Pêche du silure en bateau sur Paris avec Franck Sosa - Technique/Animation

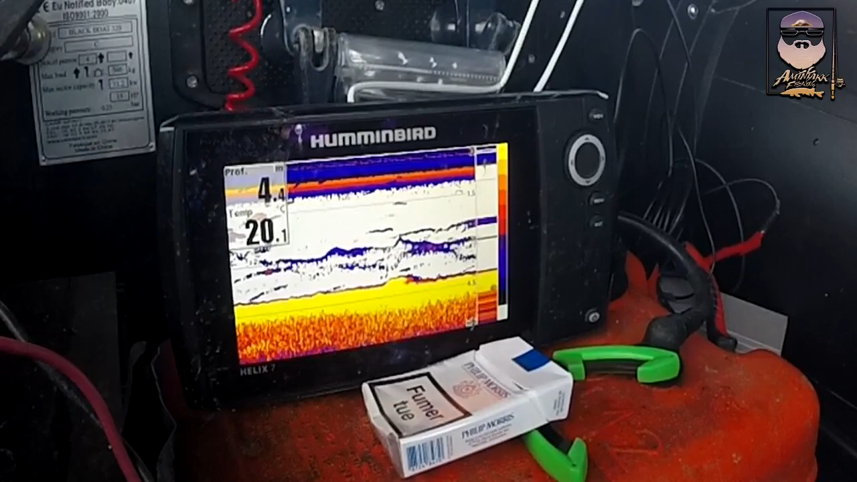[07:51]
Ouais, t'as un tout petit silure qui est au-dessus de nous. Tu vois, là tu te fais. D'accord.
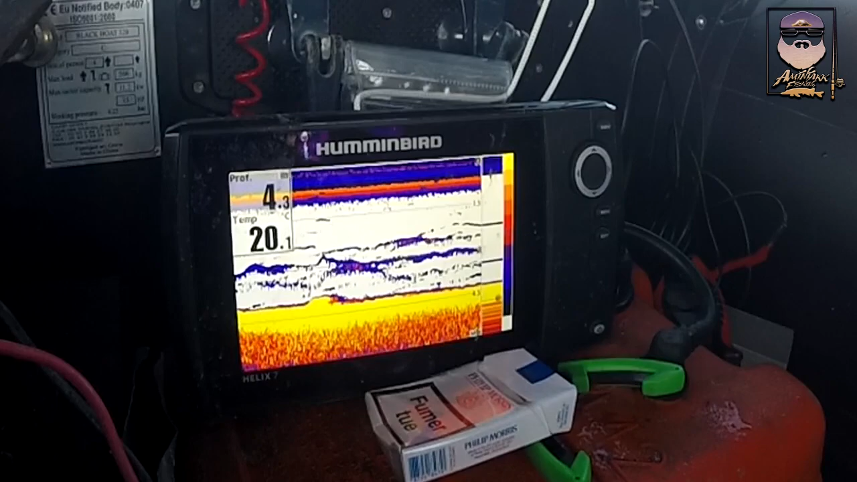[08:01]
On screen: water 20.1°C
La taille du vif sélectionne les tailles ou pas? Non. Non. À la bouée, oui, tu peux sélectionner en mettant des très gros vifs.
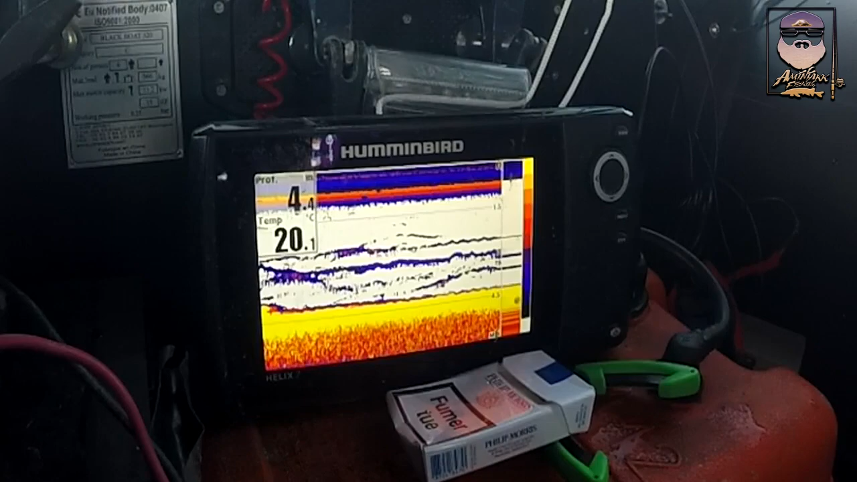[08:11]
On screen: depth 4.4 m, water 20.1°C
Mais des petits silures peuvent monter sur un vif de 3 kg. Hein. D'accord, facilement. Ça les dérange pas.
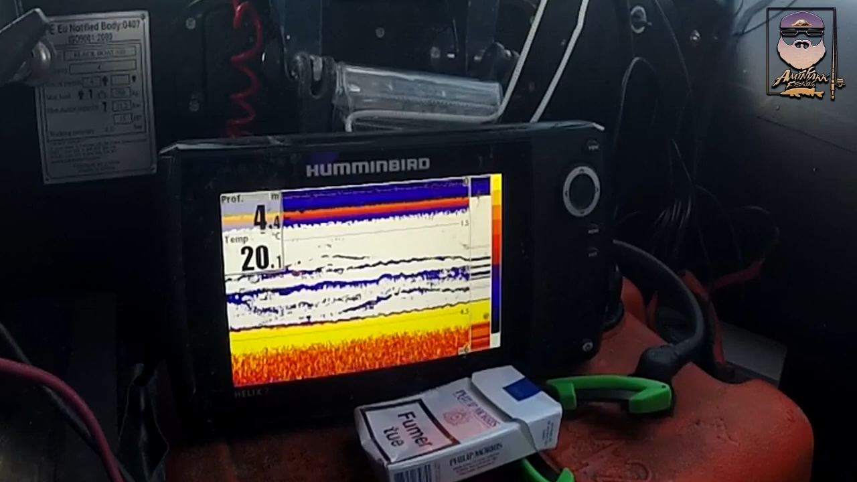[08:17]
On screen: depth 4.4 m, water 20.1°C
D'accord. Parce que c'est un poisson qui est très curieux. Ouais. Oh là, il y a un gros truc là.
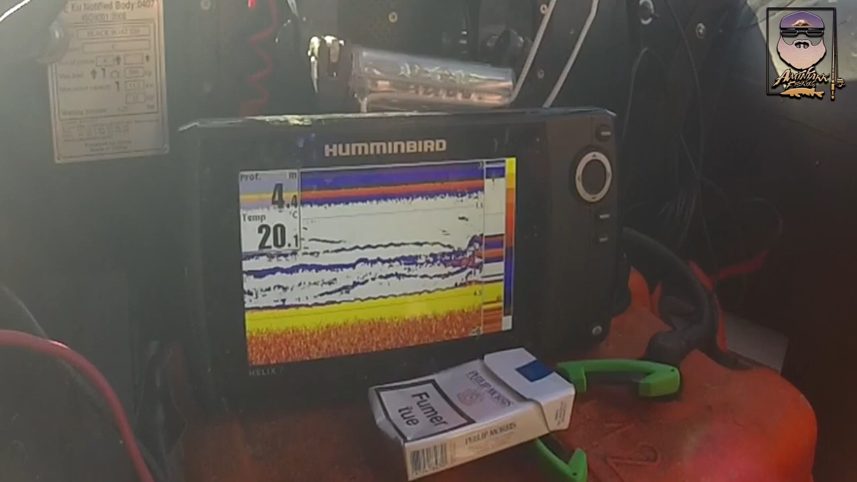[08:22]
On screen: water 20.1°C
Là, il y a du lourd, là. Là, il y a un poisson, tu vois? Ouais. Là. Ici, ouais.